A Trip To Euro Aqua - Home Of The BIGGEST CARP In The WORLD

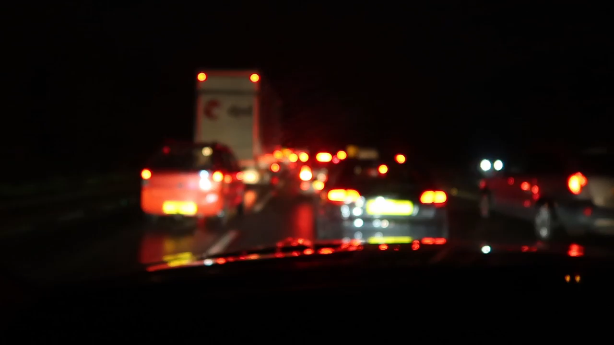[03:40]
And we've had fire engine, ambulance, police, all sorts go past.
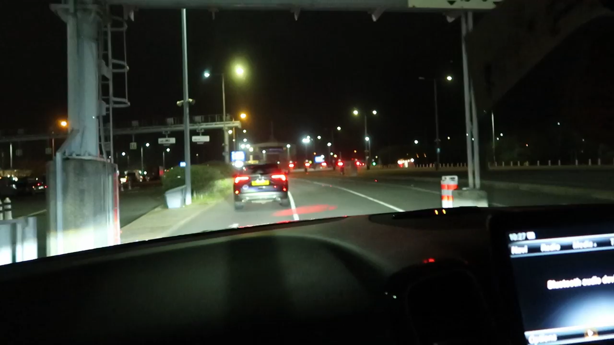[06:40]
So basically what happens now is you drive through this, drive through the main bit, get on the tunnel, and then the other side, you drive straight down,